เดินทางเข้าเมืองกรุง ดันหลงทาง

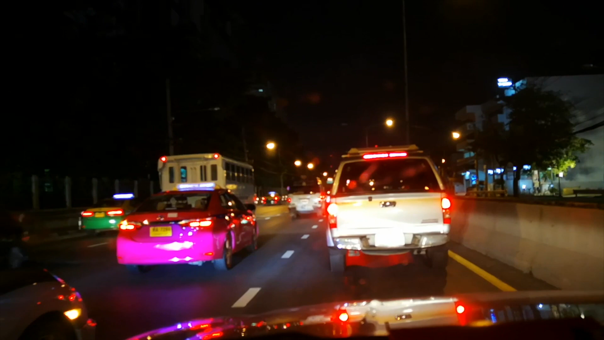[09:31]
รถเอียงนะมีอย่างพี่น้องมีแต่ไฟรถอรวดเต็มถนนอยู่นี่เปิดไฟให้ยังคันเรียกเขามาก
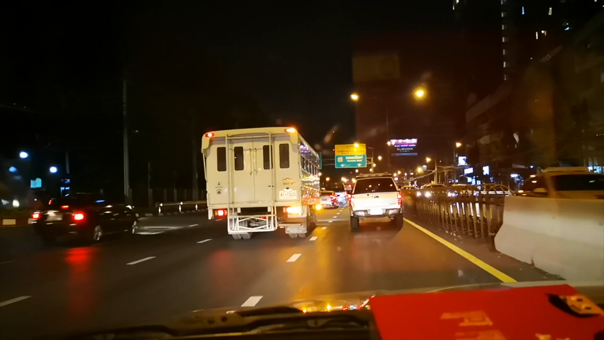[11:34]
ความสูงบ่เกิน5เมตร เสร็จซะ แม่นแล้วครับเขากำหนดความสูงแล้วก็สิลงอุโมงค์แล้วครับบาดนี้ถูกแล้วครับบ่ผิดออกไป
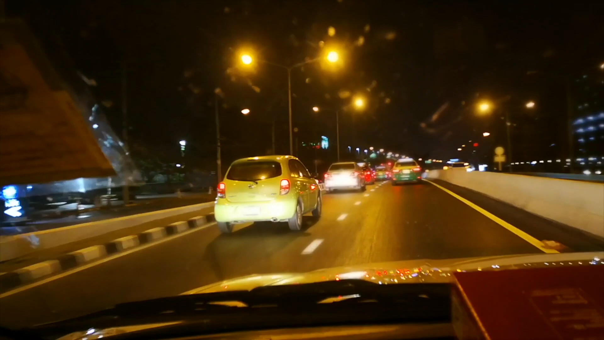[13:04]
นะครับตึกสูงหลายว่ะตึกงามขนาดครับ
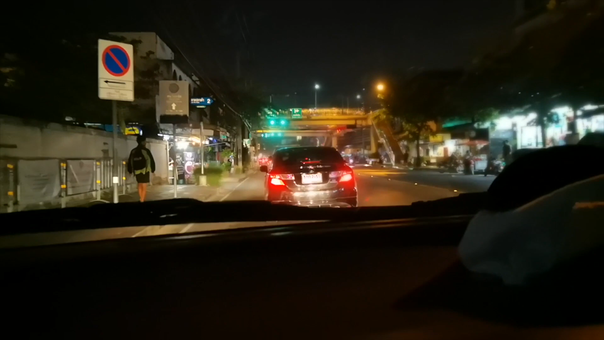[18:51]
่เห็นยังอยู่ข้างหน้าครับ
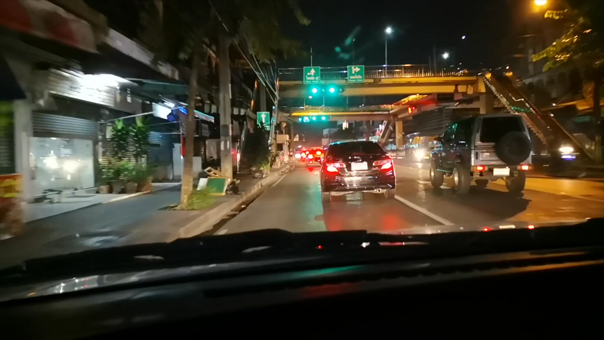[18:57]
เข้าหยาดพอท่านหยาดขึ้นโดนไฟแดงก่อนอยู่